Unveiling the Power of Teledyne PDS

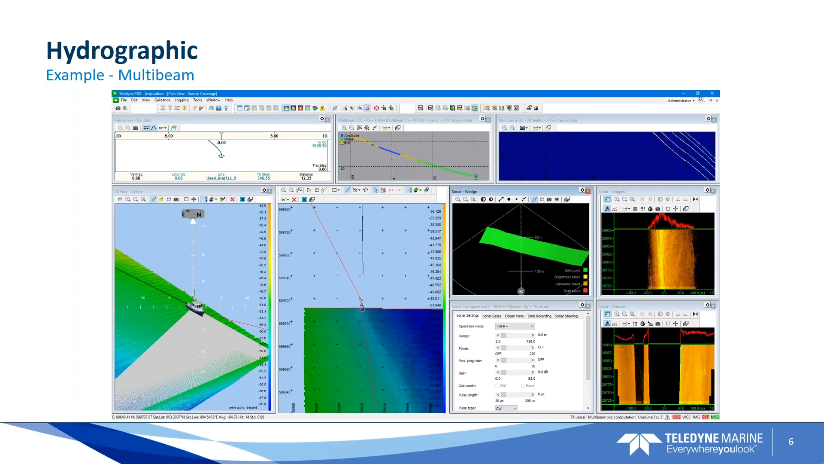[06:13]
such as a wedge-few here, and a solar fuse, snippet view, snippet view, whatever, whatever your solar device is supporting. Then the same applies for a single-beam survey, also offering different views to guide your single-beam survey, have quality control on it.
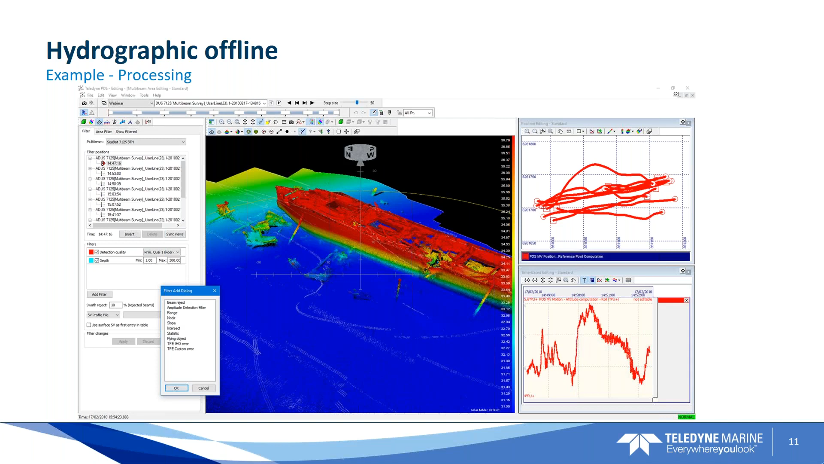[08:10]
Also, with different views, you can apply to a screening out whatever you need to clean up your data or to analyze your data. Later, in the multi-beam, I will show you a little bit more about the processing. But it can also be more sophisticated.
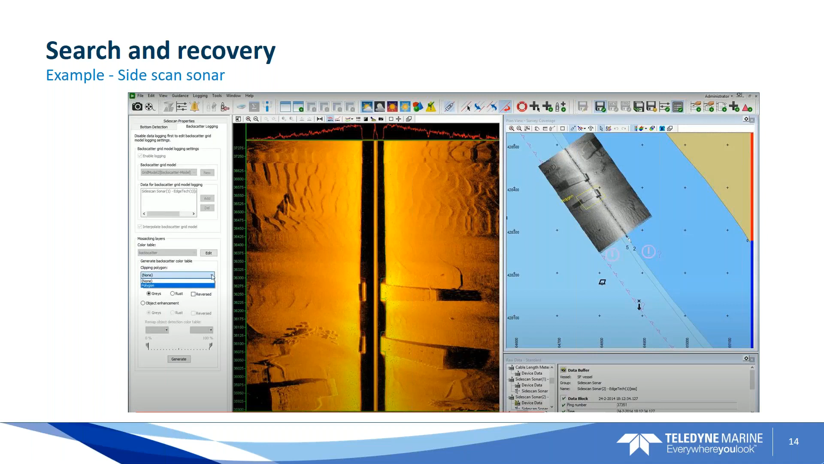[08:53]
or you can add a size scan sonar view to your screen out. And then you have some more possibility to control how it is visualized, color modes, etc. Or you have to have a for search and recovery applications and format looker sonar. So, also support of multiple different sensors within a typical fuse for that type of sonar.
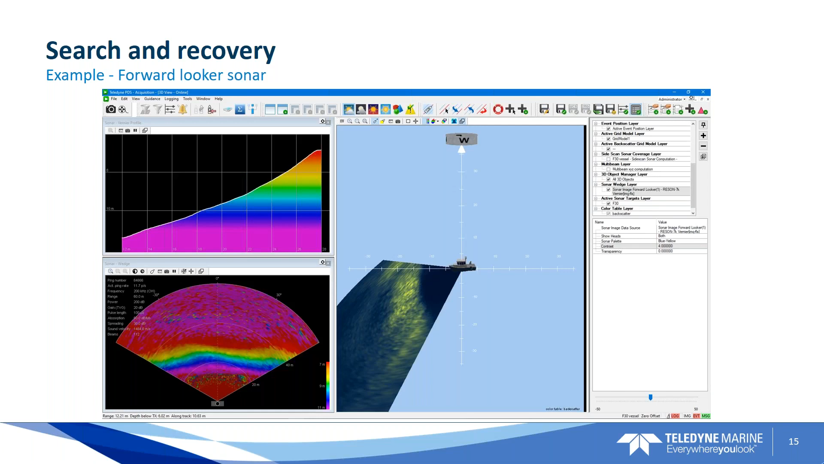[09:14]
You can also be more sophisticated. So, also online and offline tools. So, as an example, the gap fill. So, to fill your gaps, you have your size scan sonar data data with a multi-beam data.
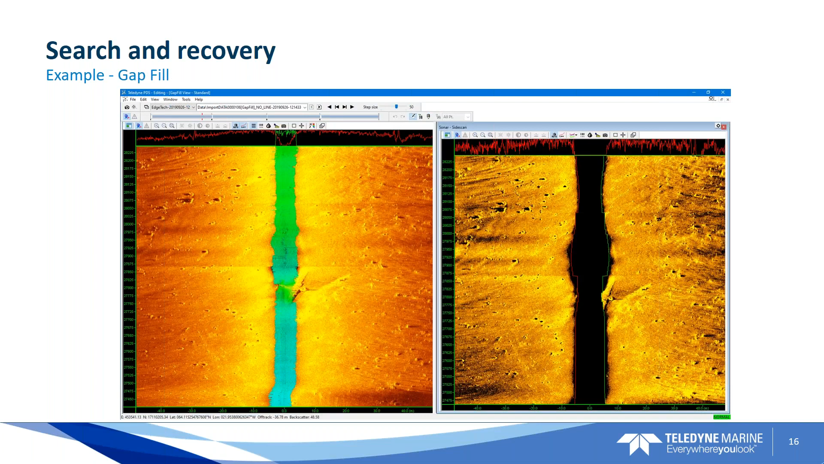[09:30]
In this example, to show your airplane.
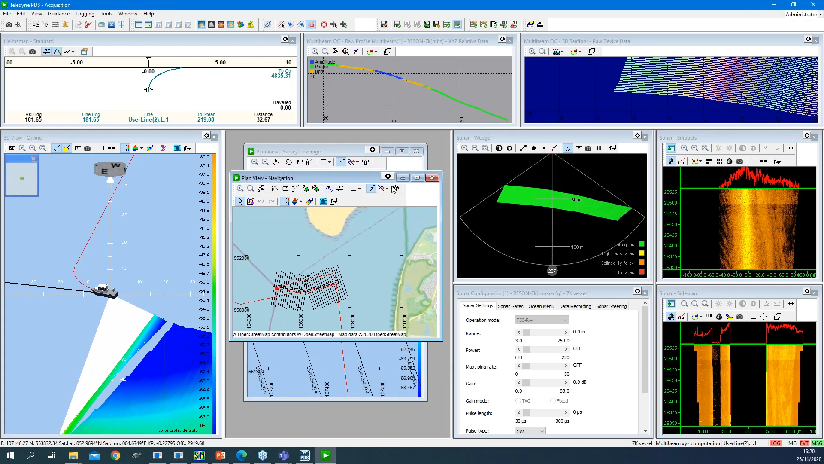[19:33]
so here, then it can be time consuming to drag the borders to make a nice screen layout. But in BDS, you can dock the view. So, that is when I right click on my title bar, I have this docking mode. So, if I click dock mode to left, for example, then the view is placed on the left side of my screen layout and filled up the whole space. So, then I only have to drag this border to get a nice screen layout, if I like.
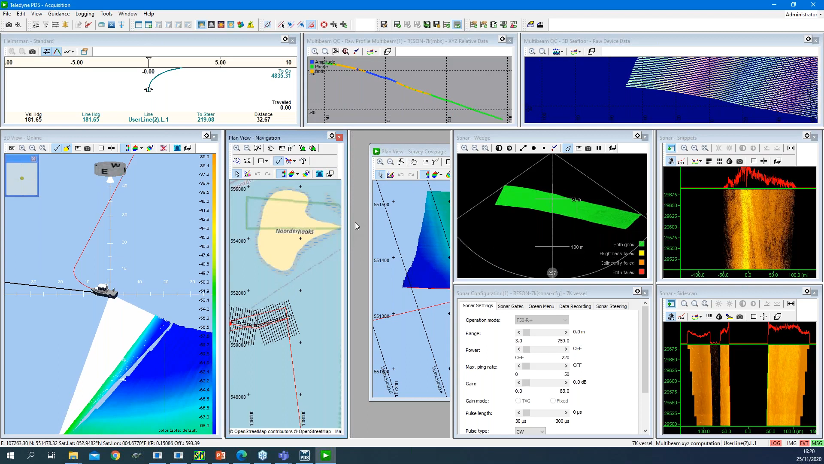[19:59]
It is placed here because this other view, the 3D view you see on top left, was already docked to left. But if I can place it on top, then it is placed above this other docked view. So, by using docking, so docking to the top, this above 3 views, or docking to the right, this sonar-related views, I can quickly create a screen layout. A nice screen layout without moving views and dragging borders and so on. So, I am flexible in the views I like to add to my screen layout.
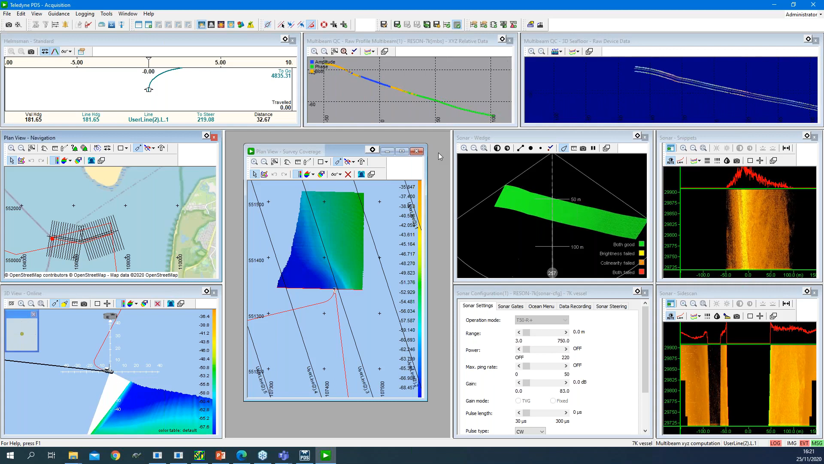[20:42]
I am flexible in the information I like to see in the view. And I can actually create quite quick and quite soon quickly a screen layout by using the docking mode. Then, of course, the acquisition, what you see now, also offers the other tools you need, in this case, to run a multi-beam survey. So, you get the logging, of course, to log your data. So, you can log your data in different formats.
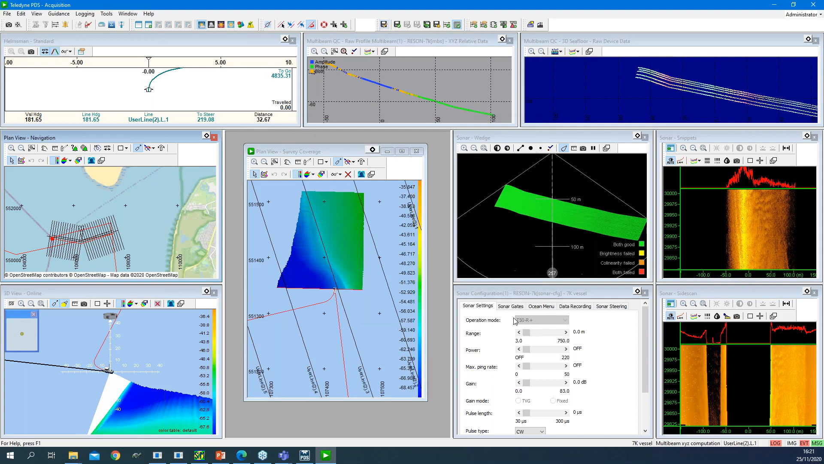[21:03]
Of course, also control about your guidance. So, the guidance settings. So, to control your run lines, your routes, your waypoints. So, all the features needed to run a multi-beam survey, in this example, are there, are available.
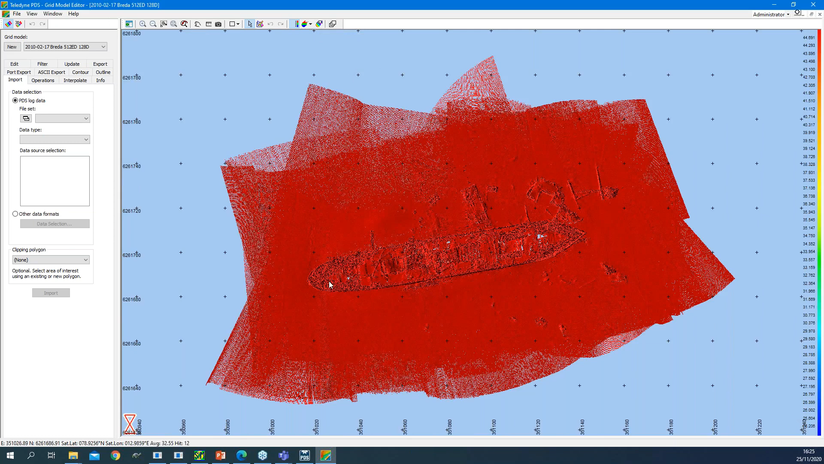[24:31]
So, I can also create core tables, of course, but already prepared. So, then I have my DTM, my grid model available. So, the grid model editor in PES offers you all the tools needed to edit your grid model. So, you can interpolate, for example, different interpolation methods available. You can update it with new information. You can make contours on it. You have special operations. So, you can apply a Z offset, or you can compute a volume if you have an older grid model for the same area.
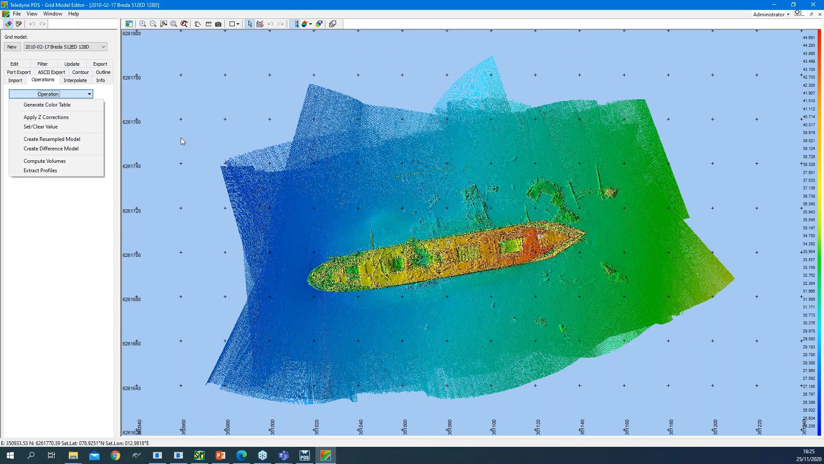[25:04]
So, all the tools are there available. Of course, also create new grid model. So, I can create new. So, I can create a grid model from survey data in PES, multi-bring survey, single-bring survey.